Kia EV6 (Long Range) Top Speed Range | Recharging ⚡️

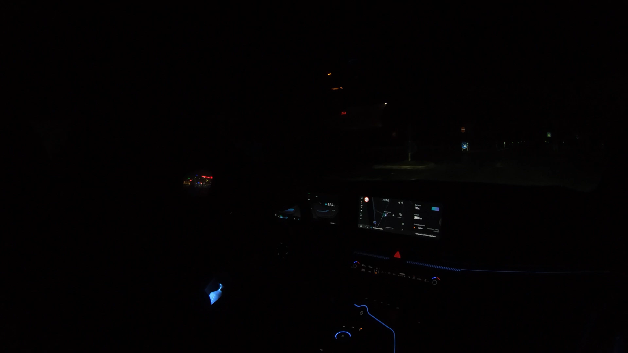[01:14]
this car so let's find out here's the stop sign there's nothing coming again it is damp it is foggy the roads are wet it is five degrees approaching the autobahn it's very dark holy crap let's steer yeah and power as i said it is the rear wheel drive version so not the all-wheel drive version with the most power but still i think he does zero to 100 in about seven seconds and we are already doing 150